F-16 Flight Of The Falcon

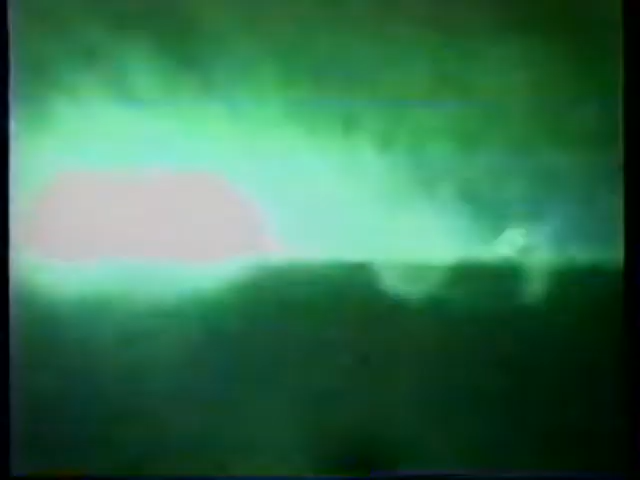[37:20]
and oil-filled ditches that they intend to set alight in the face of Allied troops.
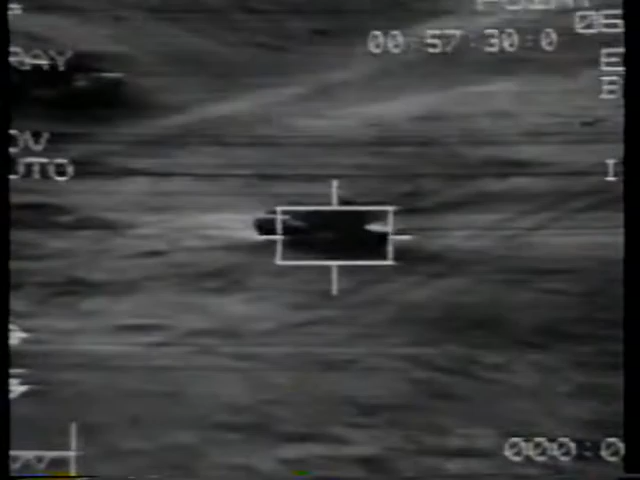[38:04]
In the war against Iran, they slept in their tanks for safety.
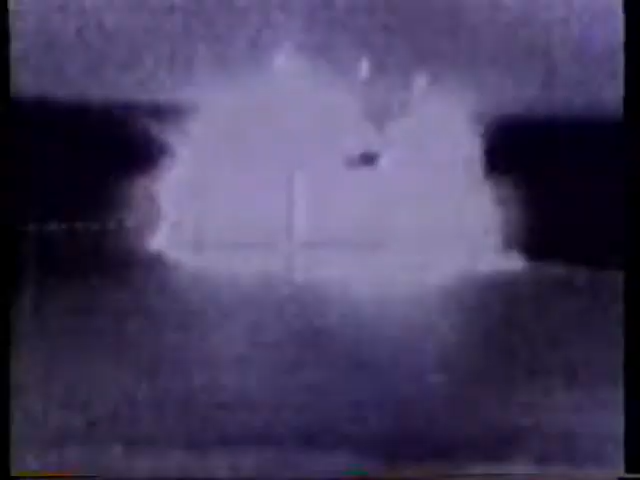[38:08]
In this war, their tanks become coffins.